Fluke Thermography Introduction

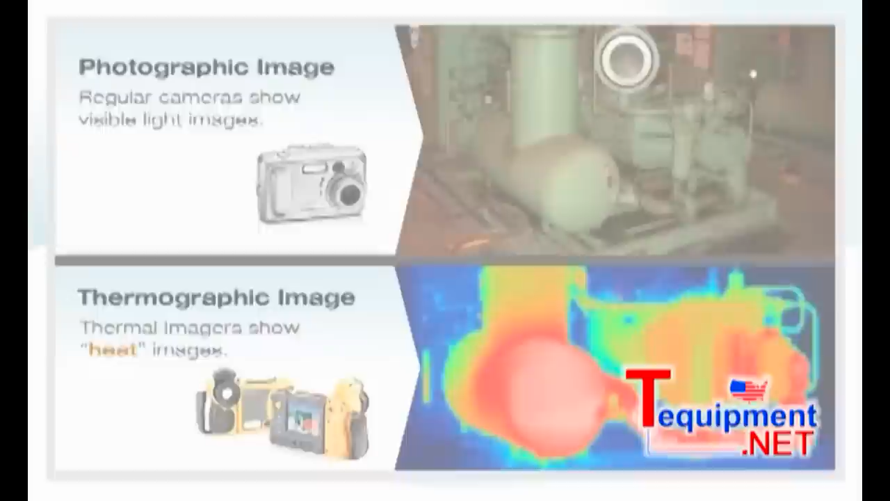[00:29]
While thermography is a highly specialized science, if you can take a picture with a regular camera, you can operate a thermal imager. Simply aim, focus, and click. The thermal imager and its software do the rest.
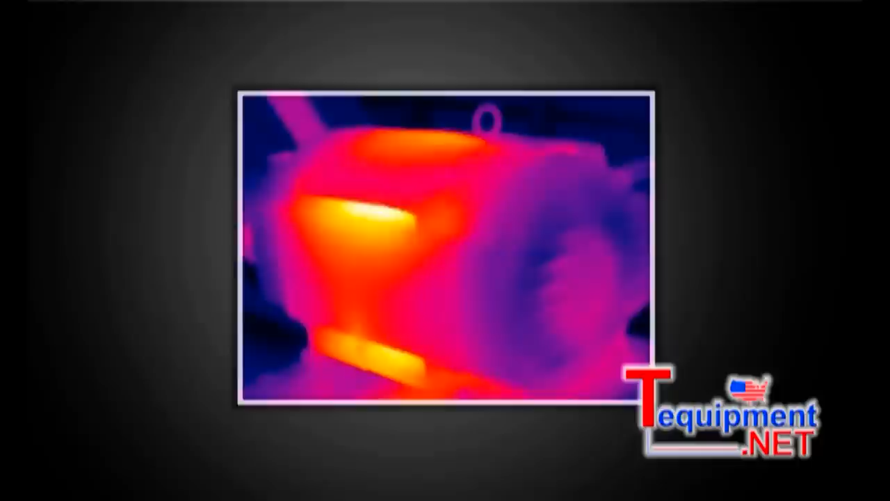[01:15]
as well as the heat generated by the friction on conveyor belt wheels.